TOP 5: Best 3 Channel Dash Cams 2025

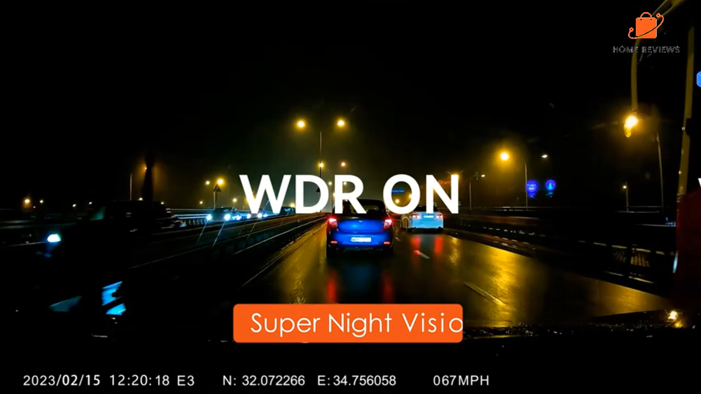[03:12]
The Inble 2.4 GHz slash 5 GHz Wi-Fi allows for easy and seamless connectivity with the Vantrue player and APP,
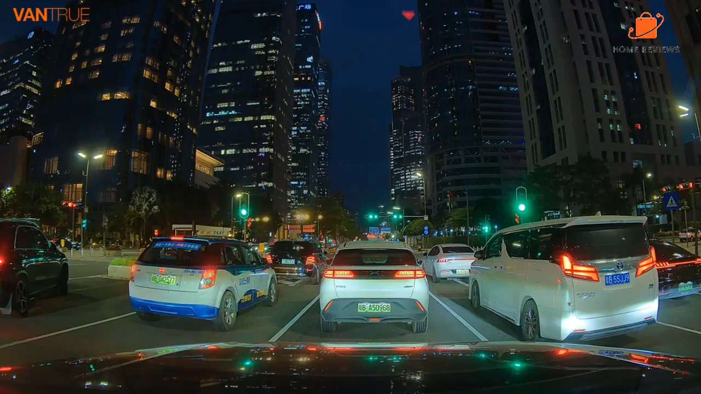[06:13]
providing valuable data that can be used to improve your driving habits and keep you safe on the road. And, with advanced safety functions like collision detection and parking mode, you can rest easy knowing that your vehicle is protected even when you're not behind the wheel. With its advanced image sensor and wide dynamic range technology, the Ventrue N4 captures stunningly clear and detailed footage that will leave you amazed.